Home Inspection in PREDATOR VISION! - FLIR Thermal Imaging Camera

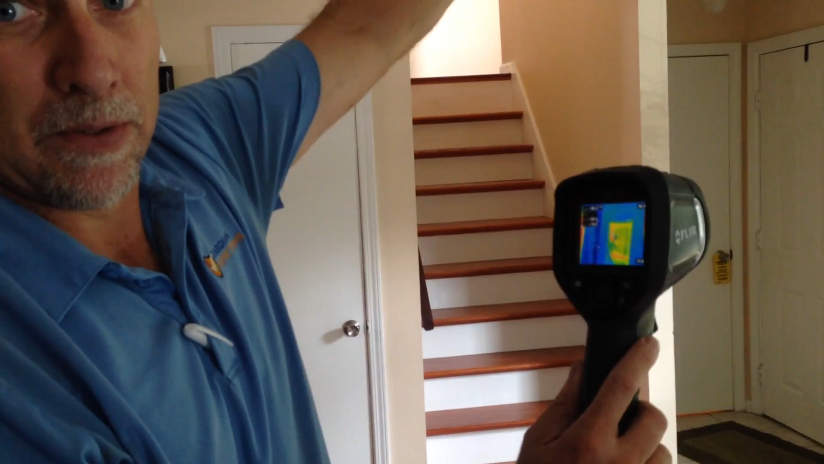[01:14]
thing ever okay so you can truly see stuff that you wouldn't and the reason why this is important is you look up
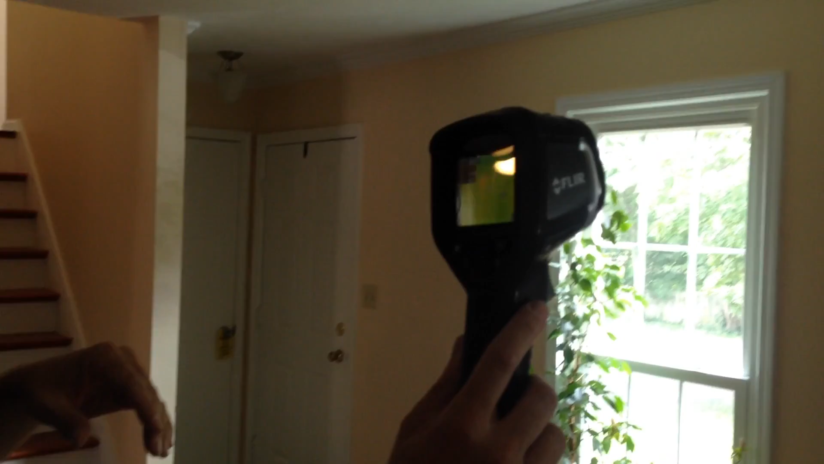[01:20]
here and you go oh that's a big red spot right there or a light red spot because it's not the missing installation
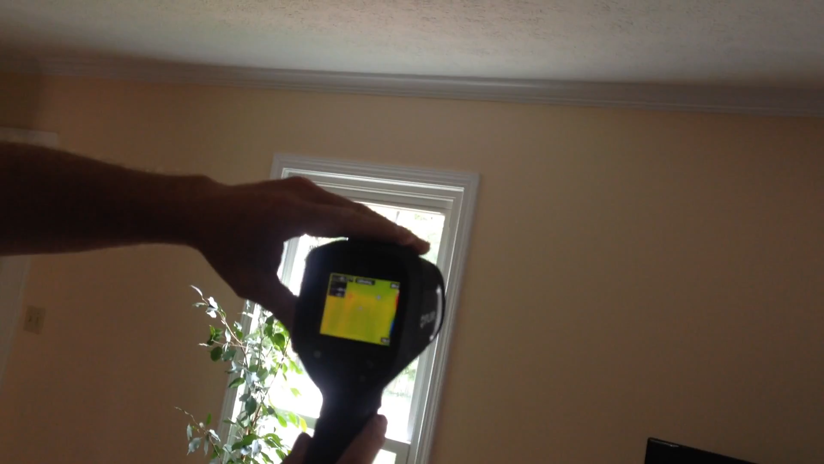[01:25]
there right or okay the heat is coming through sure or I might look at a
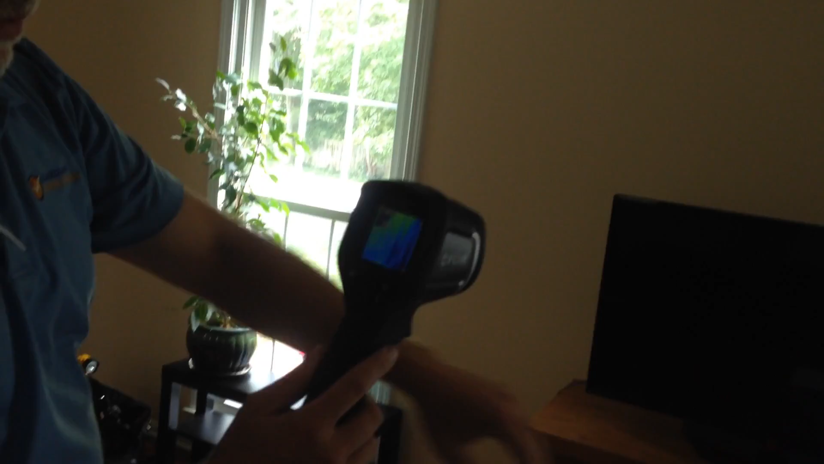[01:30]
lower area and go oh there's moisture there but that's not moisture that's actually from the vent
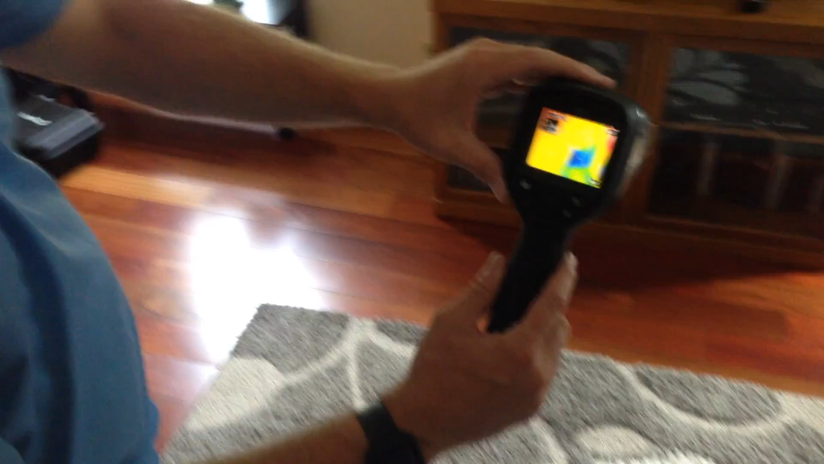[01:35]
okay you go around the whole house and do that exactly oh you're so that's something new that you're
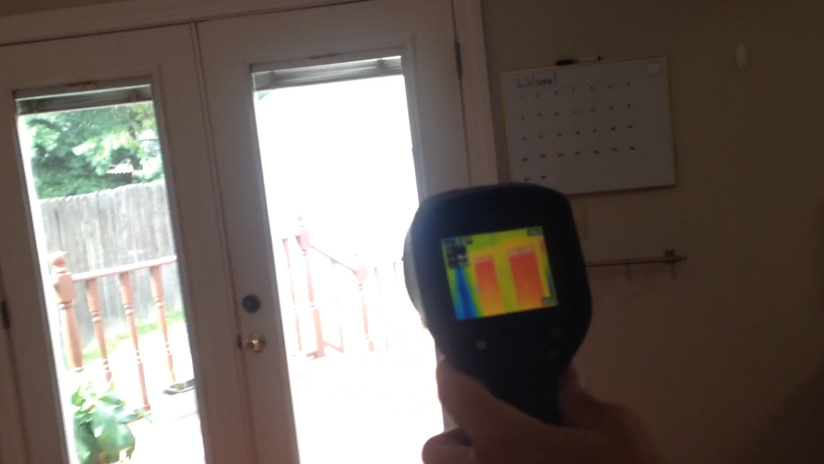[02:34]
you see them through the doors like that and see around it so you can obviously see the light colors there
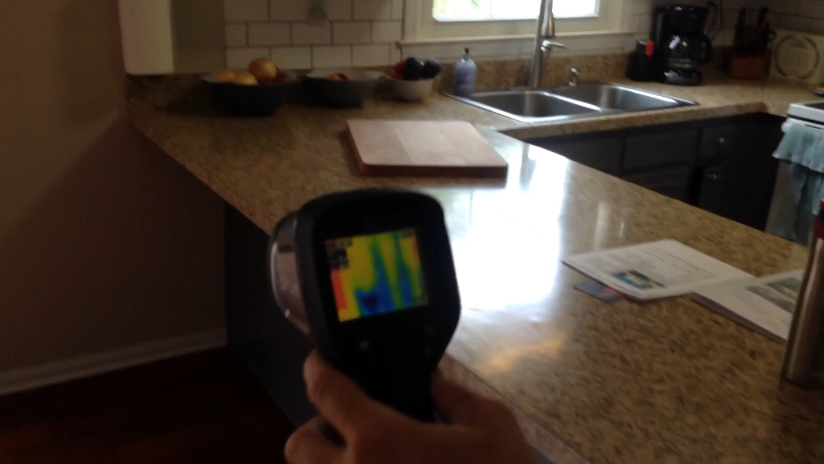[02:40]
we're looking at the the um the vent coming into the wall there and I look at the two streaks going up the wall those are the cold air vents go up to the ceiling to the second floor but
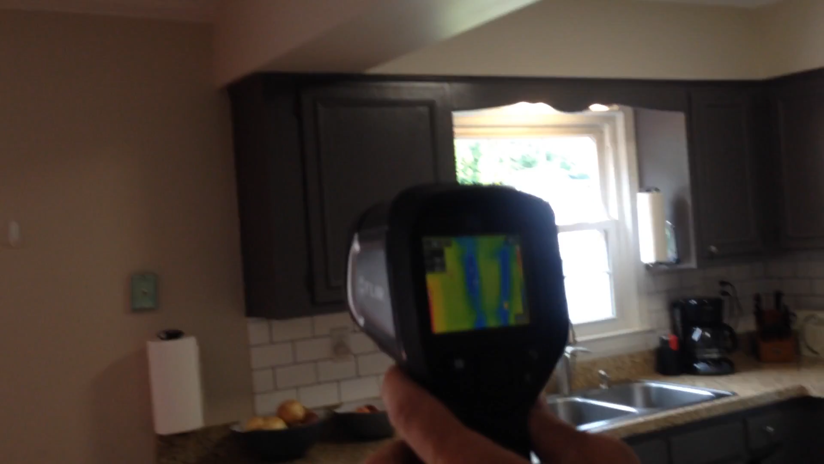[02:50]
if there was a leak in the roof or something and that was moisture then you'd see a more
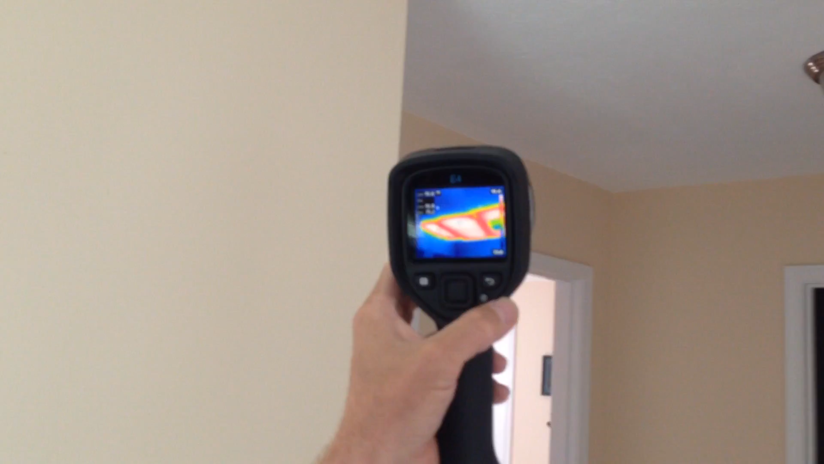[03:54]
that's just big patches of missing insulation that's it and you couldn't you wouldn't be able to see that from the uh from the attic wow
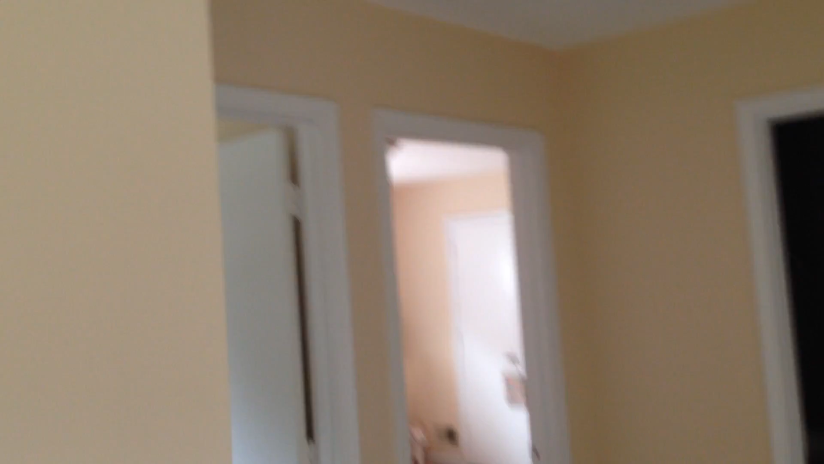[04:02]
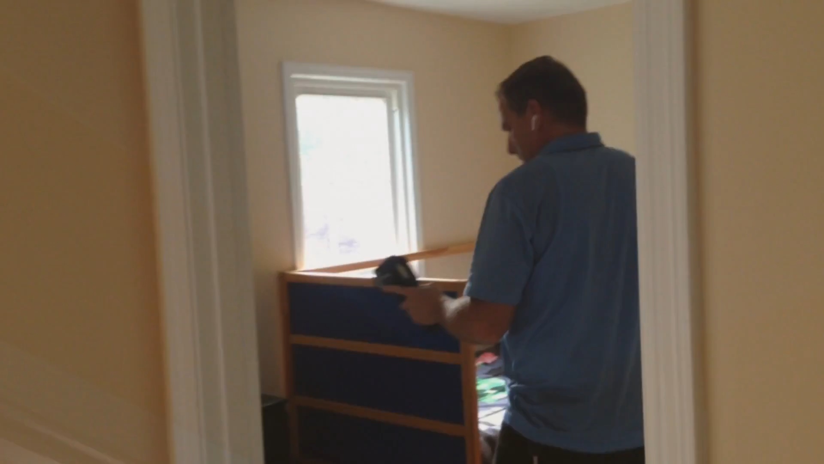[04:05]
can you see that I do absolutely
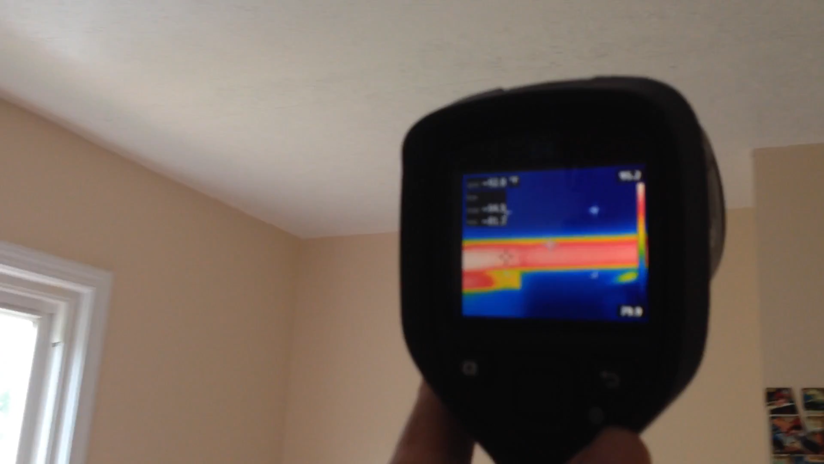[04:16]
and it's like that it's just the whole strip isn't it that is that a contractor you think that just
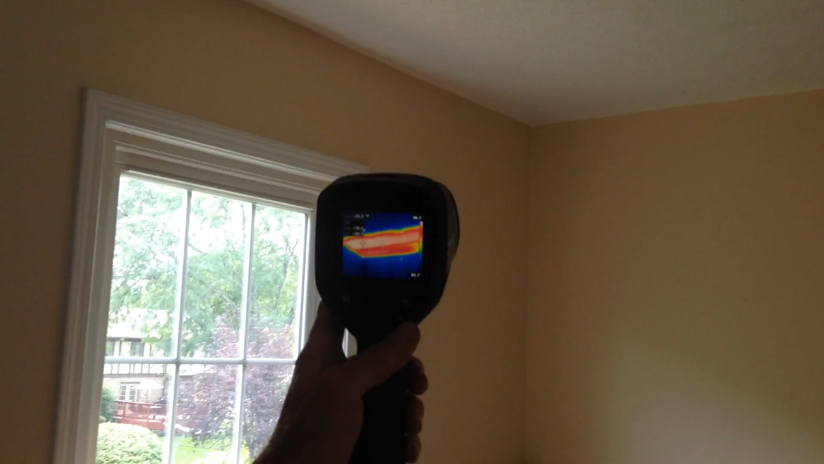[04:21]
jipped out the homeowner I suspect that they did some work there at one time I don't know what kind